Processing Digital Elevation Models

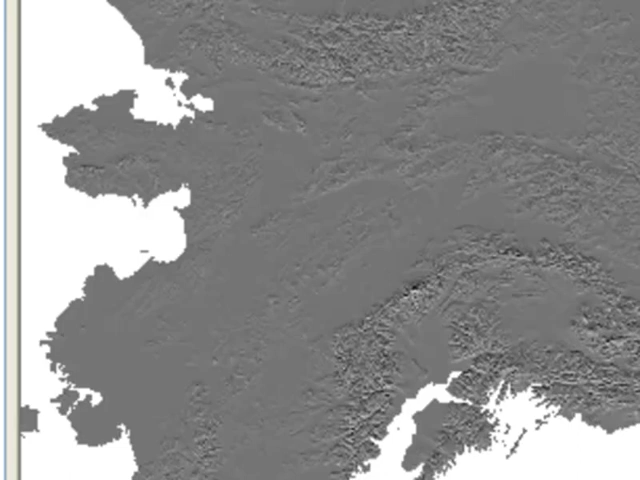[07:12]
So we can increase the contrast by going to layer symbology tab.